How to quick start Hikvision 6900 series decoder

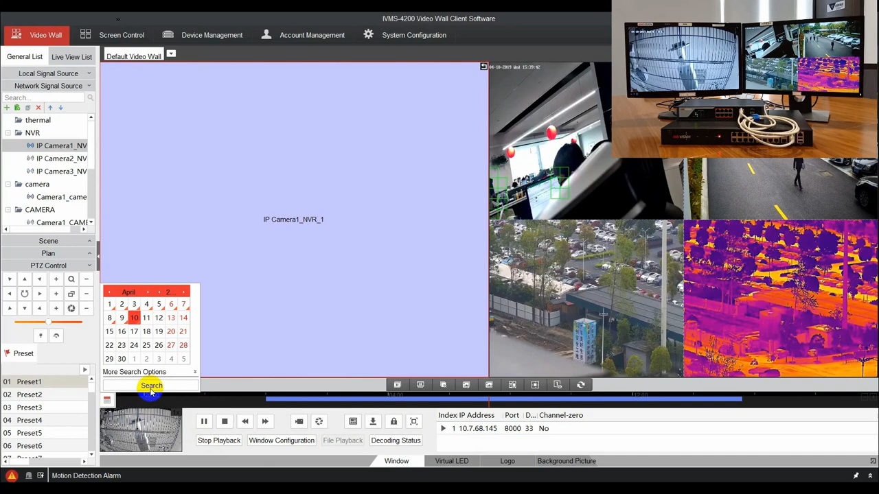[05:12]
PTZ control interface is on the bottom of the output list.
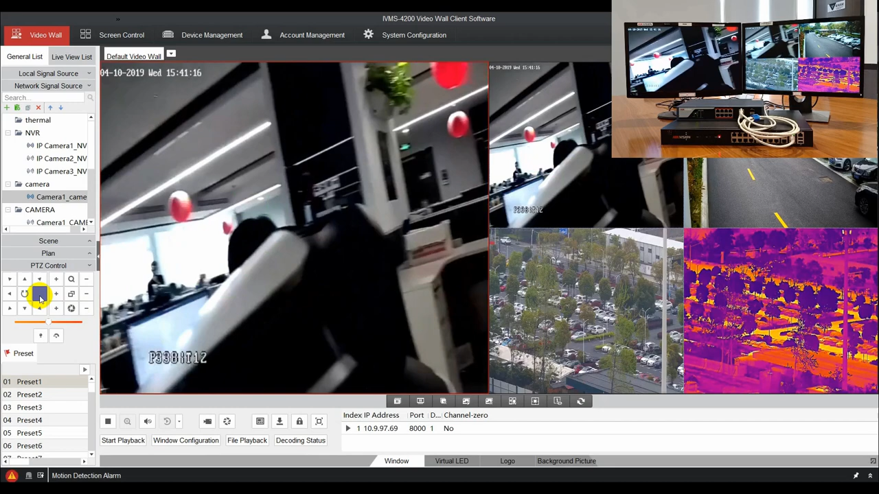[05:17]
And it can be used to control PTZ cameras.
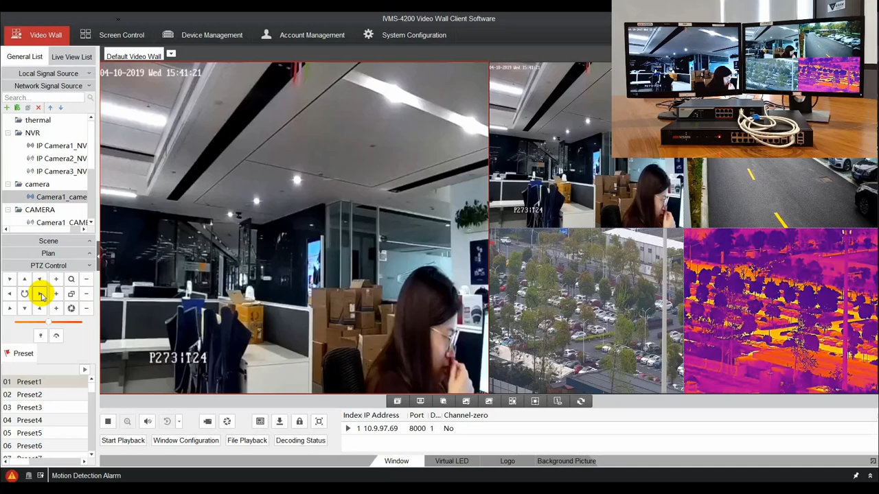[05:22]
Double click a window to make it full screen and double click again to restore.
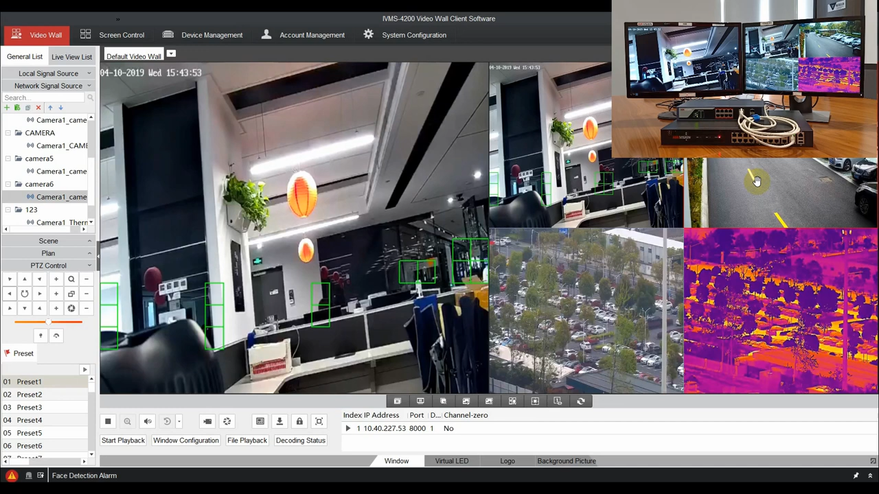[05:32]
Right click the window and you will see a function list such as start or stop decoding. And choose to live view camera on 4200 client.
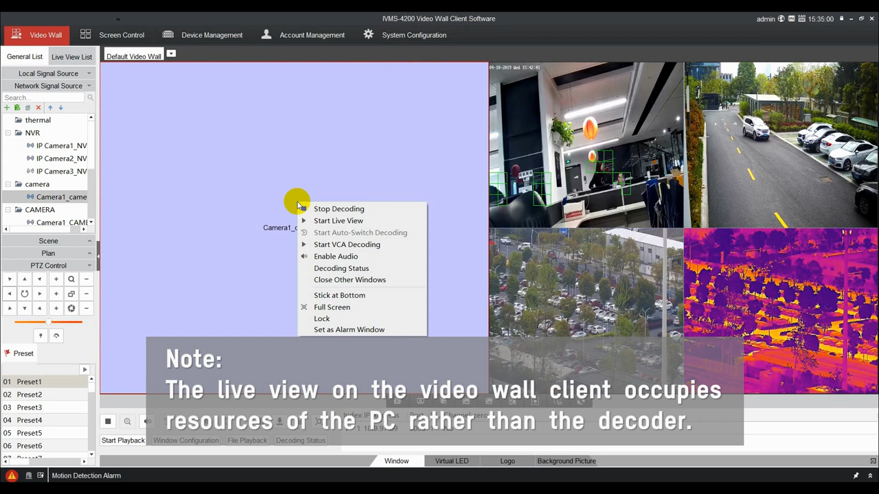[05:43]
The decoding status can be seen in the decoding status interface.